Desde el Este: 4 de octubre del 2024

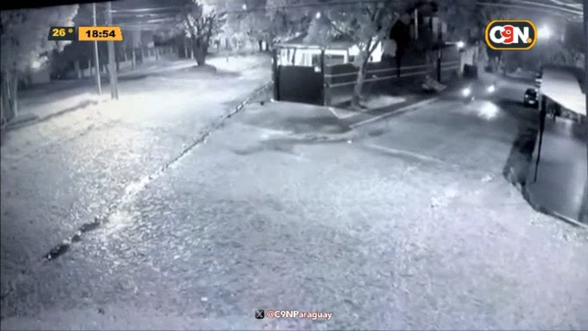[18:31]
Llegaron hasta esta vivienda a bordo de dos motocicletas, pero se fueron con tres.
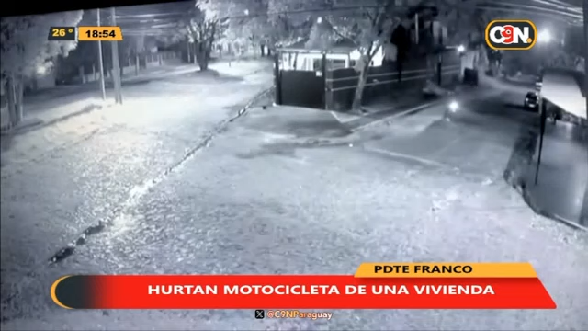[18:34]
Estamos hablando de que estaban operando de esta manera y ya tenemos los datos aquí.
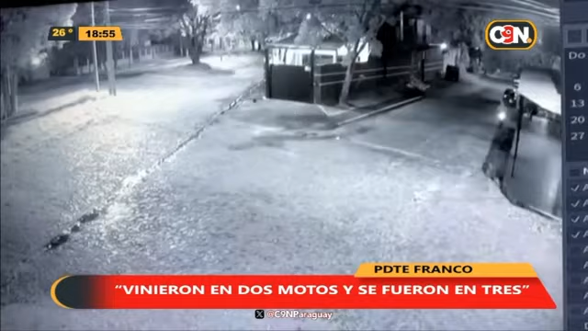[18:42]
Vinieron en dos motocicletas, se fueron con tres y aprovecharon que las víctimas estaban descansando. Es horario de madrugada, estamos hablando de casi las 3 de la mañana, de acuerdo a las imágenes del circuito cerrado. Ingresan a la propiedad, inmediatamente se alza con una motocicleta y se dan a la fuga. Los llamativos, cómo están operando, observen, en guaraní, vamos a decir, y pues apuntan,